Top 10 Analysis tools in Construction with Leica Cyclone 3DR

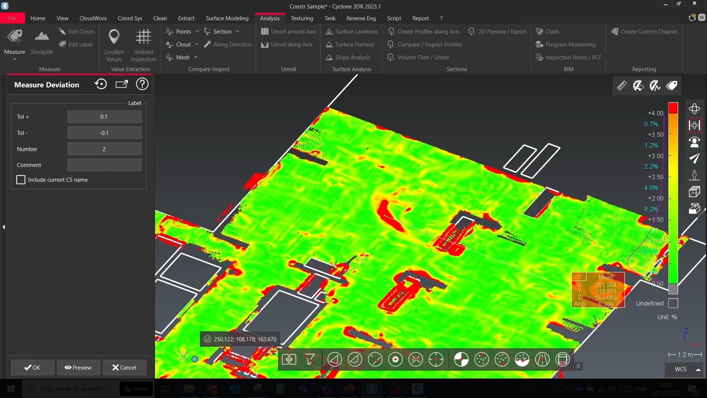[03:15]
Select point cloud, then go to the slope analysis, set the desired angle as the maximum slope tolerance.
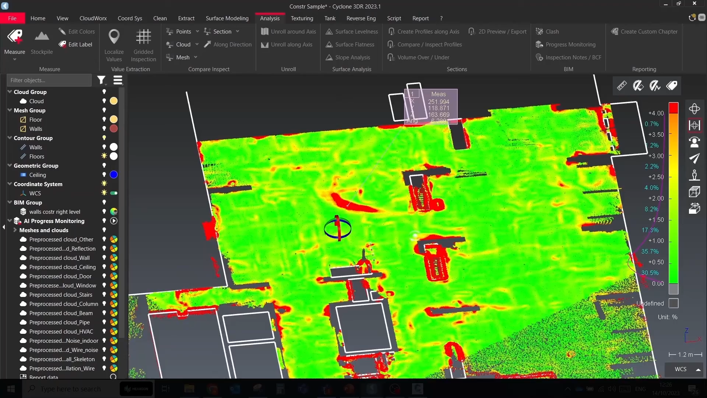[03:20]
In this way you will check that the entire floor doesn't contain a zone within a slope higher than specified value.
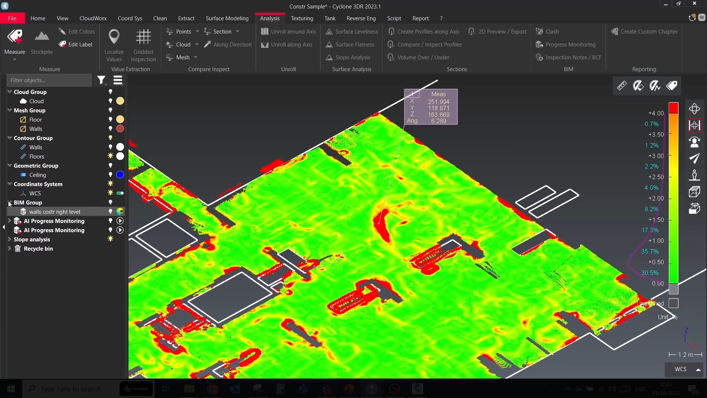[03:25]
Adjust the local normal smoothing cursor and click preview to see the result.
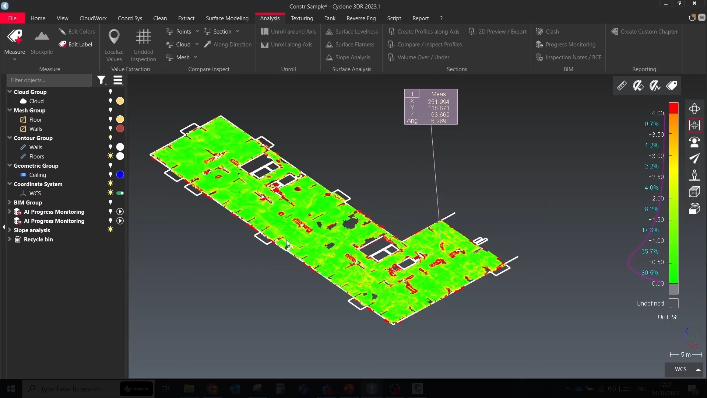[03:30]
In Leica Cyclone 3DR there are different options for comparison as build against design.
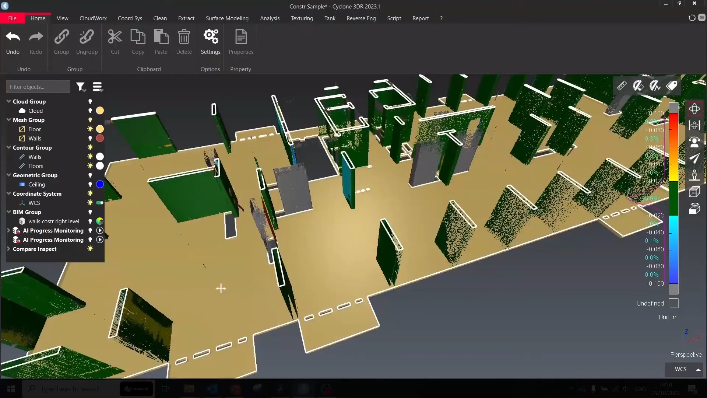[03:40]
The most beneficial is to compare the cloud versus BIM model.
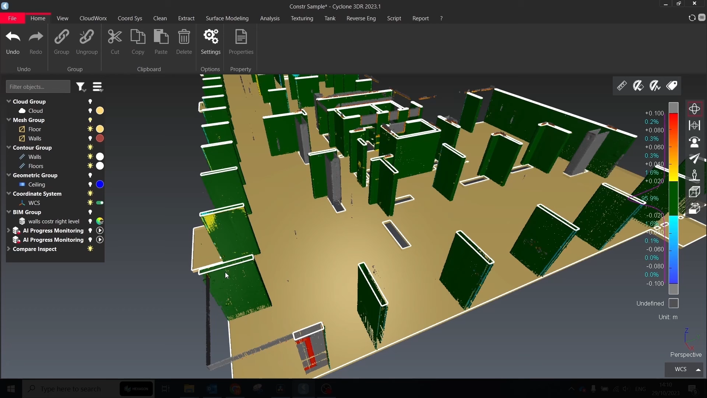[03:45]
In that case we can get idea of each element that is out of tolerance.
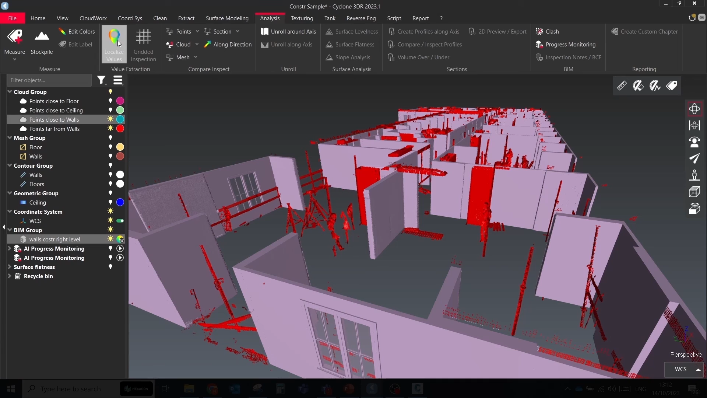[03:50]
To do this, select point cloud and design model together and run the cloud versus BIM.
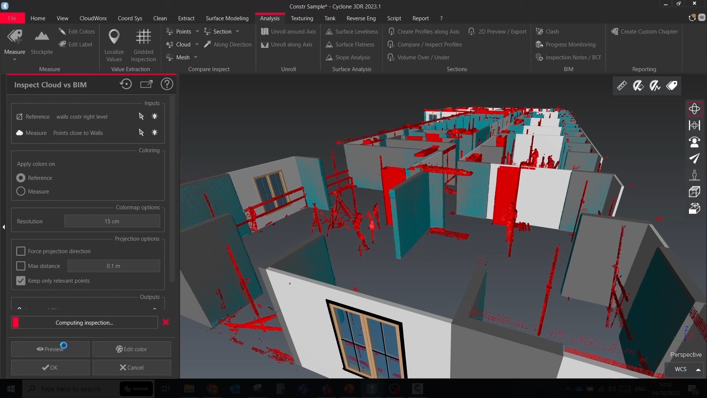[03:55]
Choose the BIM model as a reference object. Adjust tolerance and color scheme.
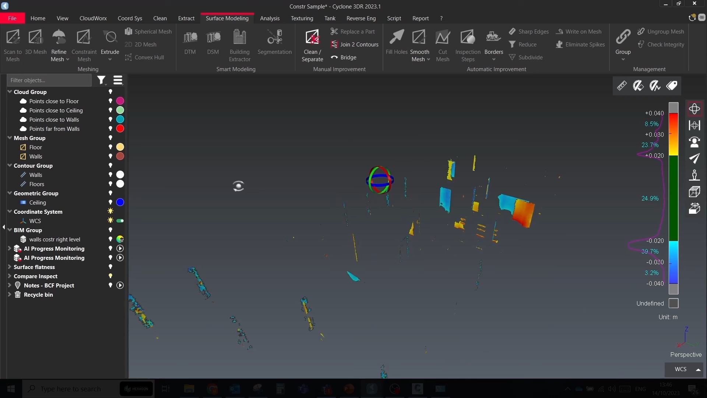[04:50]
You can then ungroup the selected mesh into many individual segments. For each segment, you can extract the surface area in square meters, the lowest or highest point, and the external counter as a polyline.
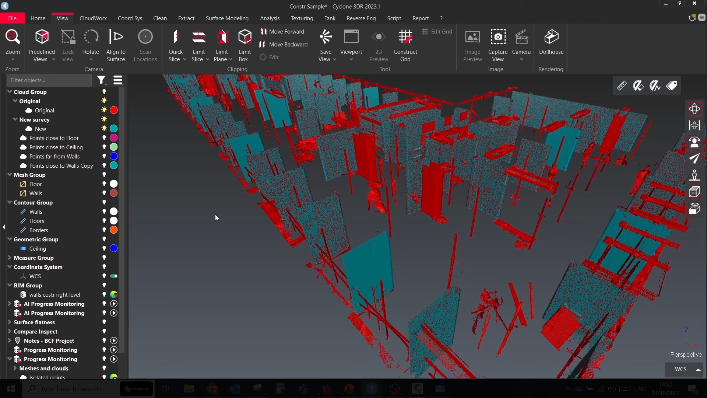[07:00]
This method is useful especially when you don't have any design model and just need to track changes on site.
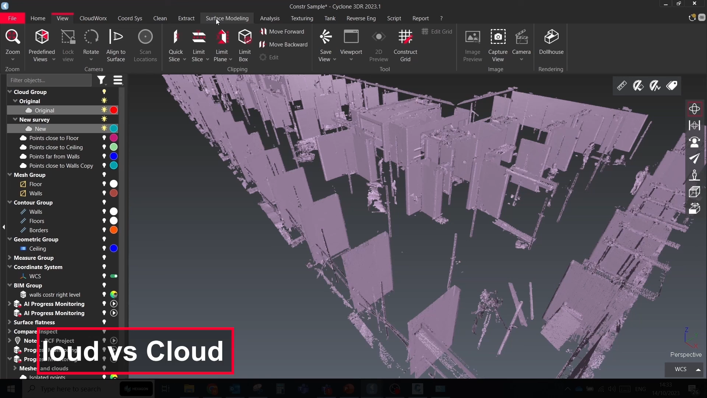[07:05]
Select two point clouds captured in different periods
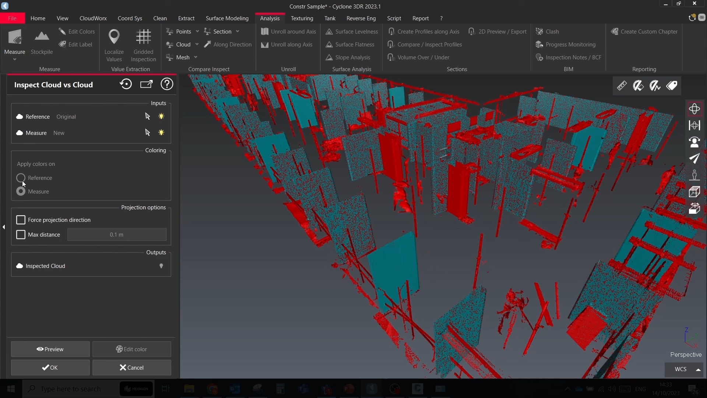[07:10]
of time and run the compare cloud versus cloud tool.
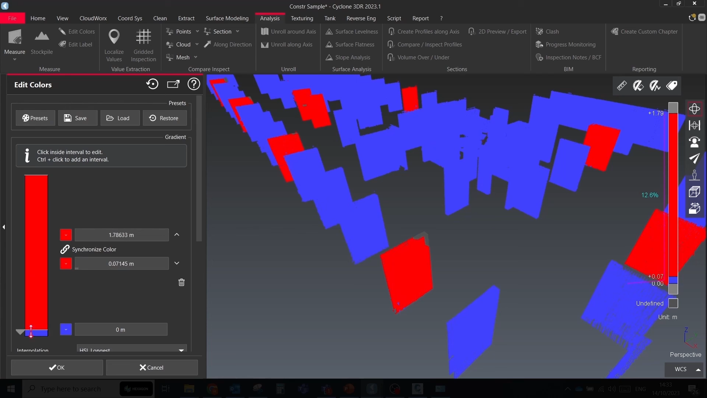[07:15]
You can define by yourself which exactly cloud will be colored by inspection. Adjust the color scheme.
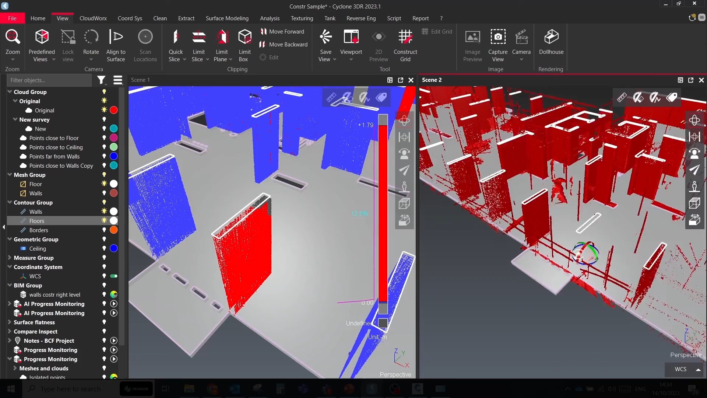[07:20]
If you select previous surveying for colorization, then you will see elements that were removed from your site.
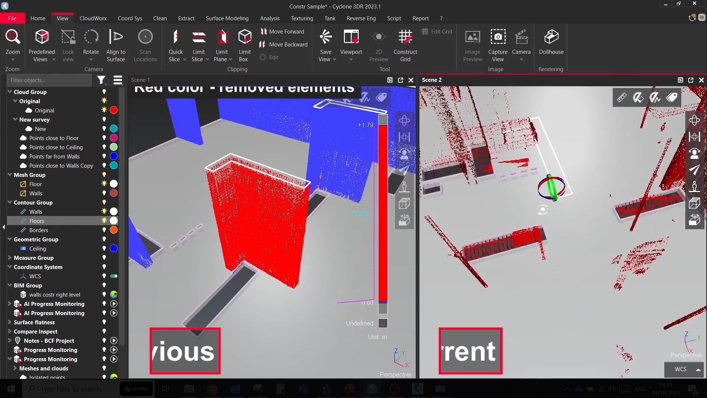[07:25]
If you select the new surveying for colorization, then the new elements will be highlighted.
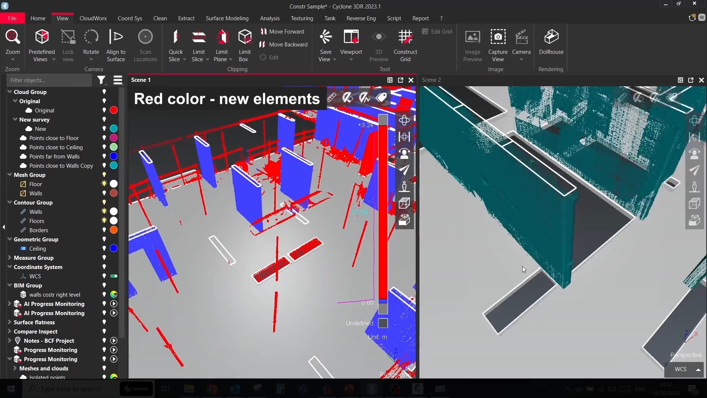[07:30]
To detect missing technical holes in your point cloud,
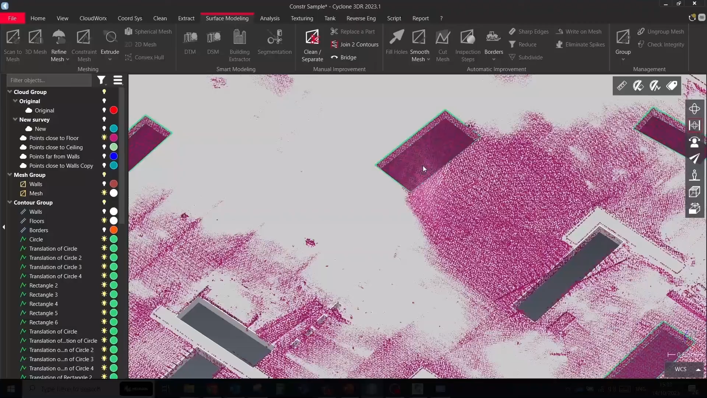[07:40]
you should have a design model or 2D drawing. Select both elements and click Compare cloud versus mesh. Choose the point cloud as an object for colorization.
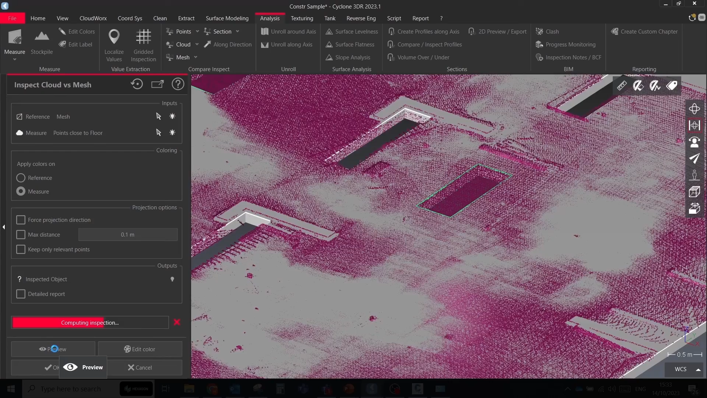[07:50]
Because point clouds have points in areas where according to design should be technical holes.
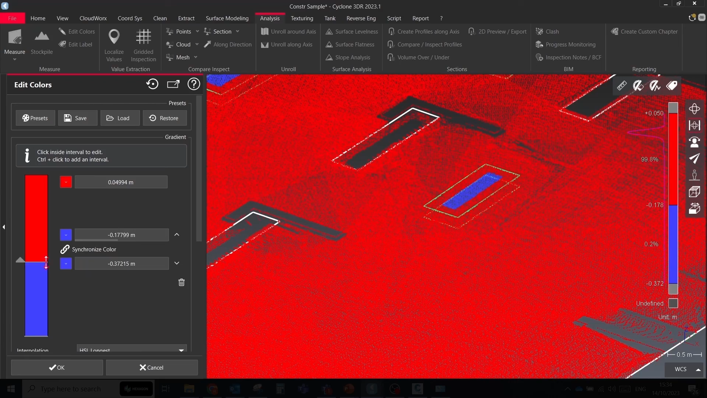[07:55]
Adjust colors to highlight only points related to missing holes, segment point cloud by inspection steps,
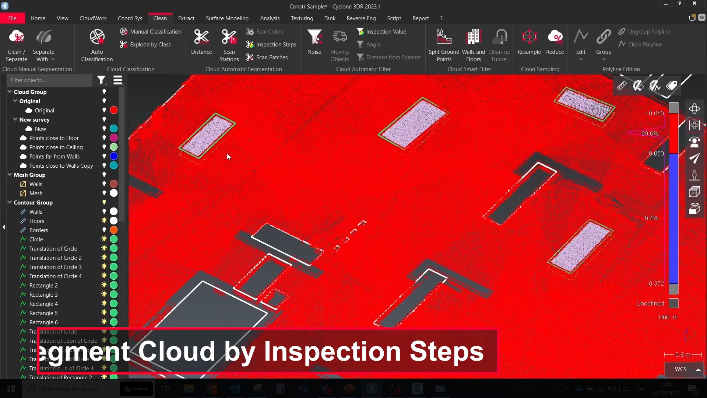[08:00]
split point cloud by distance, and apply the best fit for all cloud segments.